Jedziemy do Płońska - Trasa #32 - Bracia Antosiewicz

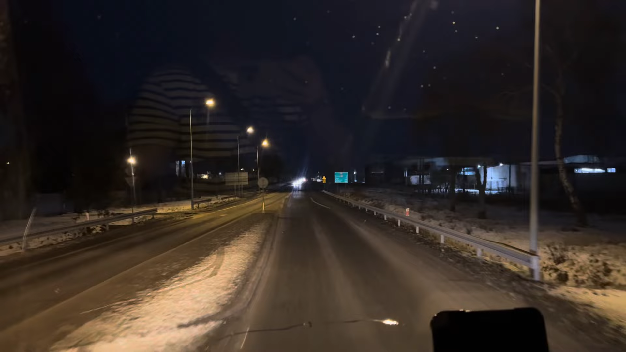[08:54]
niż Polski, że tak powiem, nie? Ile tam mamy do tego, do rozładunku? 1,2 km za 600 metrów w prawo na ulicę Mazowiecką.
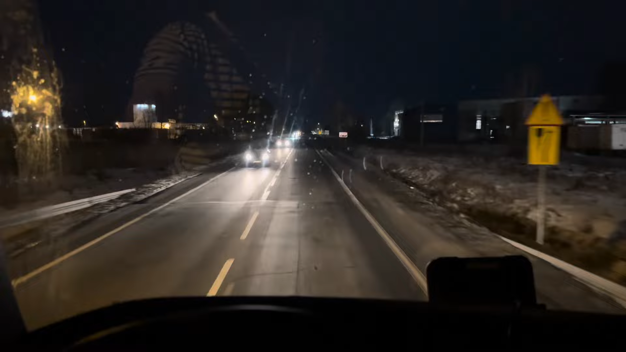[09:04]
Mazowiecką? Tak. Dobra. Metrów, tak, nie musisz zasuwać. 400. Tam mi się wydaje, tam ci świeci, to latarny. No, to będzie tam. Tutaj? Prawo. Tak.
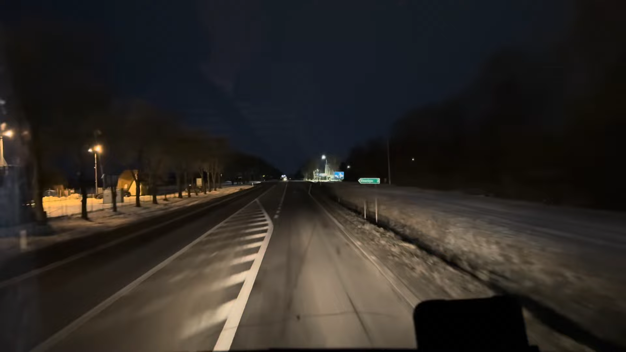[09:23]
Aha, ja prawo. Widzisz, jak się słucham? W ogóle ci nie słucham. Nie, bo nie. O, 200 metrów stacja. Czysto? Nie, nie czysto. No jest, się wyciągnąć chyba. Zmieszczę się.
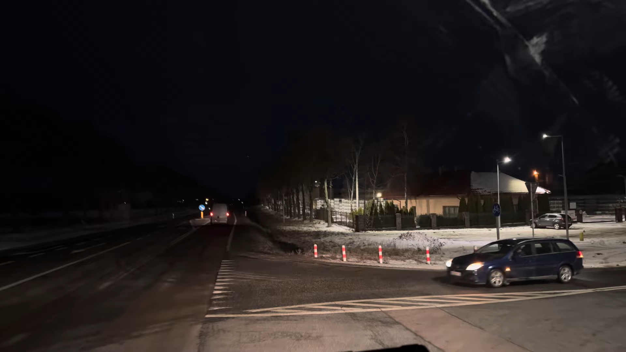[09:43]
Nie wyżywiesz, zgarnę go razem, wiesz. Z rowem tylnym. Przeszło elegancko. Do ronda jedziesz 300 metrów. I zostało nam 550 metrów do firmy. Tak.
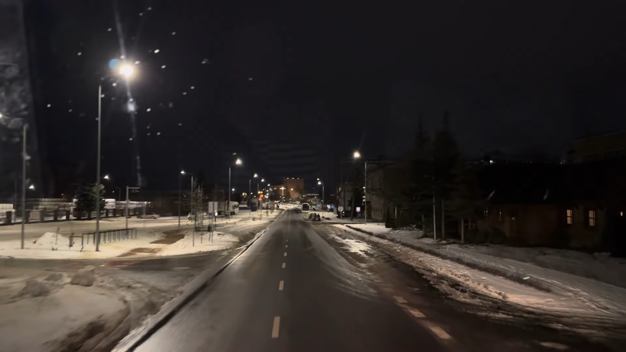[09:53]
Lubię, jak mnie tak nawigujesz. To pauza, czy co tu się dzieje? Parking. Parking. Na ciężaru? Pod płotem. A rano płacze, bo zakopany.
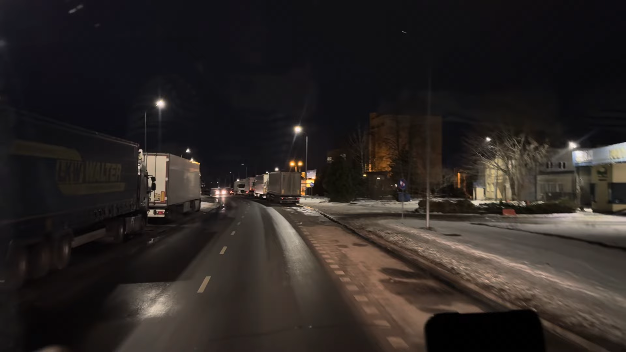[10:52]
Młyn w Płońsku. Poczekaj, tam jeszcze jest parking, widzisz? To chyba się zmieszczę. Jest rondo z przodu? Tam później jakoś w lewo widzisz, to jest rondo. Poczekaj, bo tutaj może jakieś miejsce, po lewej jest, nie, to jest ten busik. A tam dalej, gdzie ten golf stoi. A ta firma to już... Tutaj w prawo, tak? O, tutaj jest ta firma.
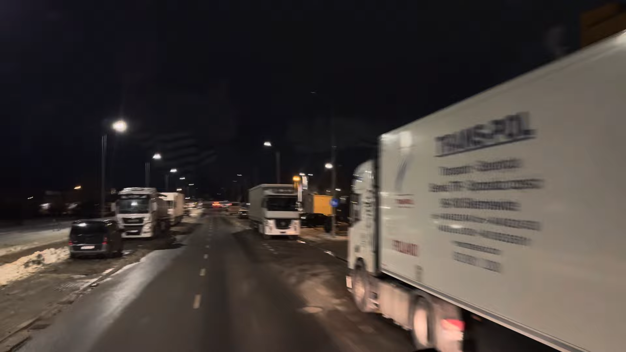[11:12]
Tak, o, widzę miejsce za tą, za... Megalko chciałem tutaj powiedzieć, ale to jest przecież ta dziadowska, jak to się nazywa?
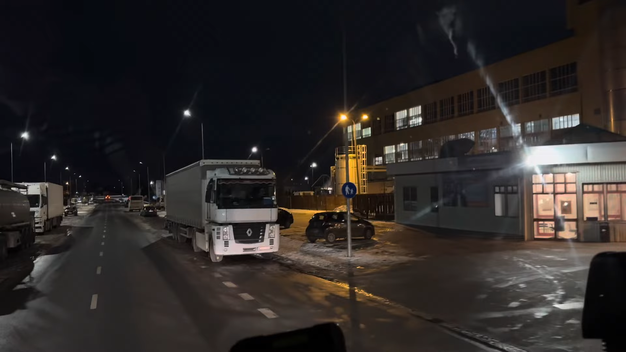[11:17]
Lubi roz... się, delicje, pieguski, kurde.
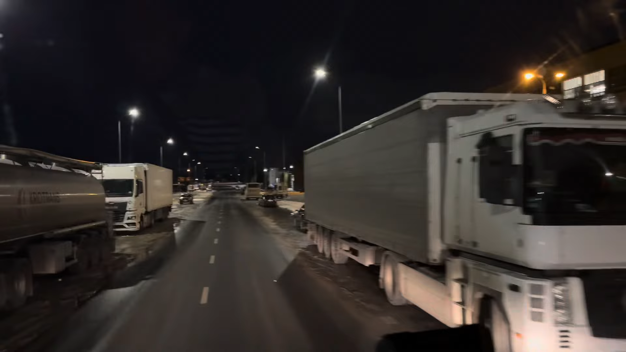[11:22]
O, tutaj sobie wjedziemy. Eleganckie miejsce. Dla szeryfa, dla szofer.
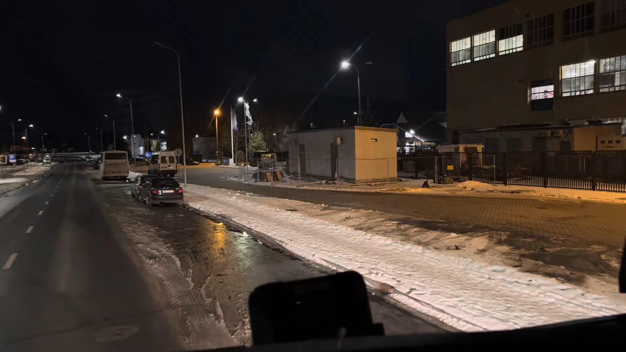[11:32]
Zgarniemy osobówkę, czy nie zgarniemy? Nie, nie, nie ma takiej możliwości. I do lewej. Nie musisz mi akurat tego mówić.